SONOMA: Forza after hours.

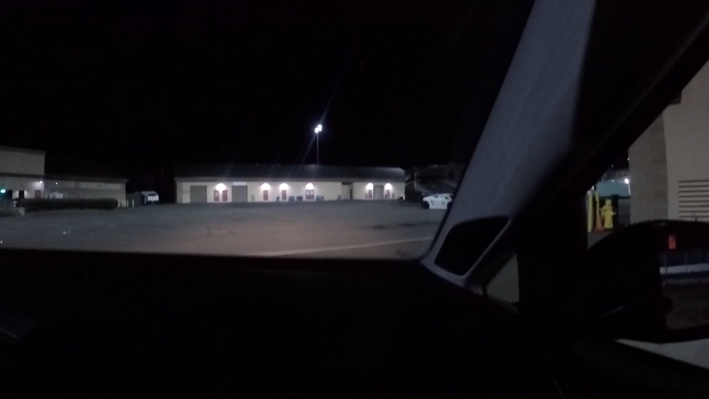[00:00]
Where are we? We are at the Sonoma Raceway. Can you get a picture of that over there Britt?
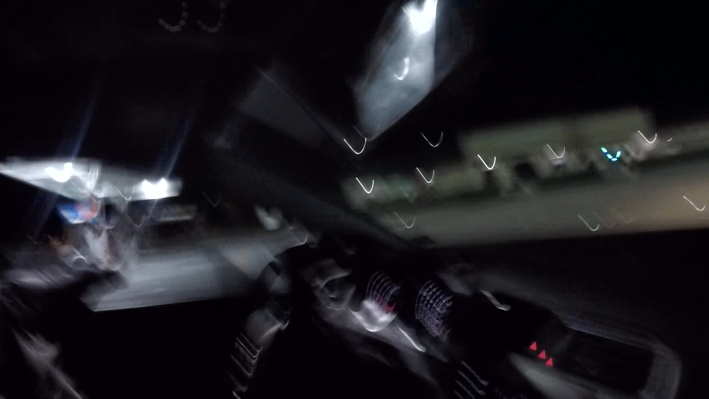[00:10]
Sonoma Raceway. This is so cool.
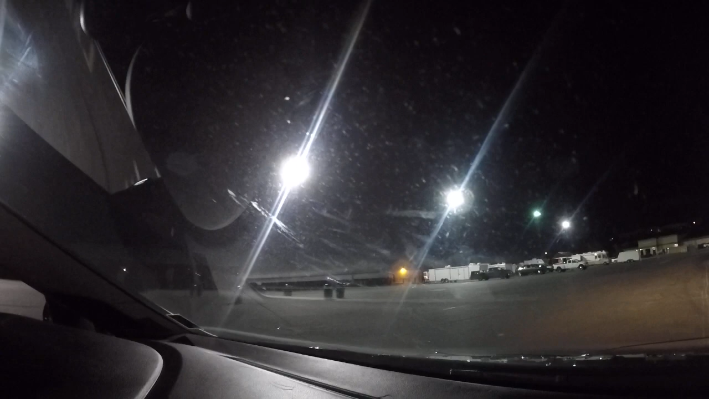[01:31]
I can totally understand the waiver though. There's a lot of expensive shit around. Yeah. There's some waiver here. Let's see if they have them open. Yeah, there's the Racer Raceway Cafe. Let's check it out. It's close, right? I've got a light on.